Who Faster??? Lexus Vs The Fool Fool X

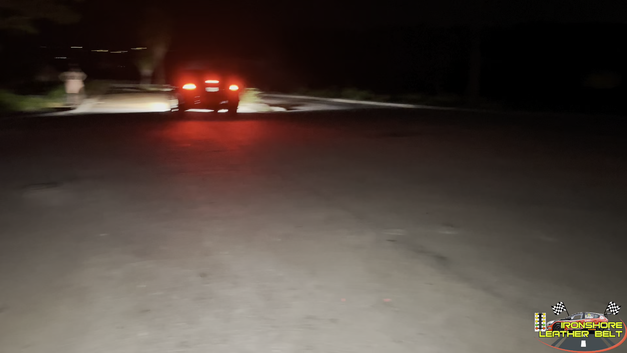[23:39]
Trenti valve in the right lane, Honda in the left lane. Place your bets. Who you think will win this one?